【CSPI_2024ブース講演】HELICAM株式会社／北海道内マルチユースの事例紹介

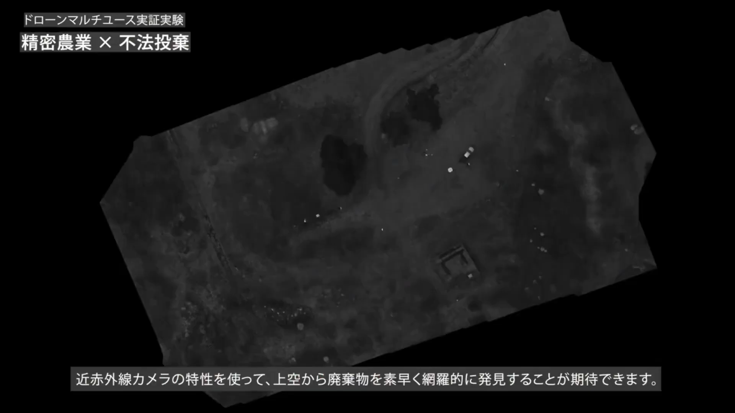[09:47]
空から廃棄物を素早く網羅的に発見することが期待できます
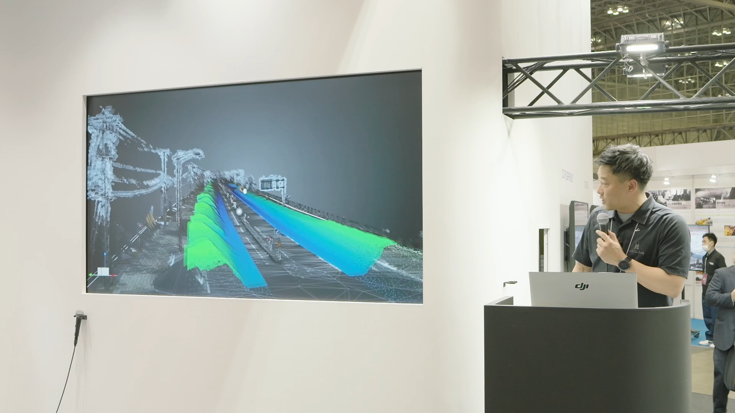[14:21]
こちらですね雪が今持ってあるんですけれども写真測量のドローンではですねやはり特徴点抽出
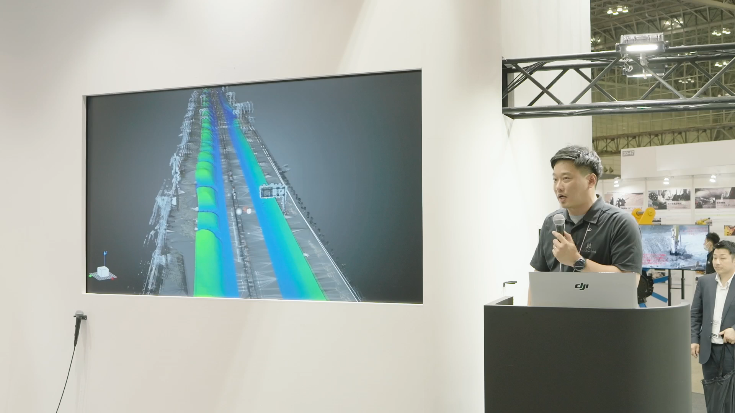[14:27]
が難しかったりですねそういったところで雪が非常にですね弱いまた
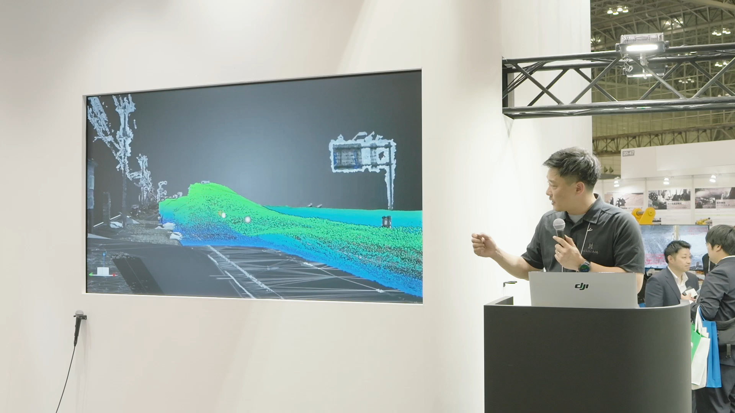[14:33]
ハンディライダーですとかそういったものでもですねちょっとなかなかですね低いところから高めのところって入射格の問題で
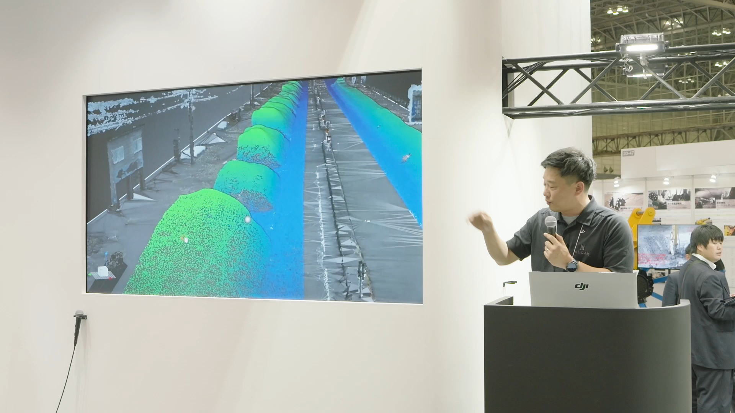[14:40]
なかなかデータを取ることが難しかったりするという現状がありますそれをですねドローンライダーを使って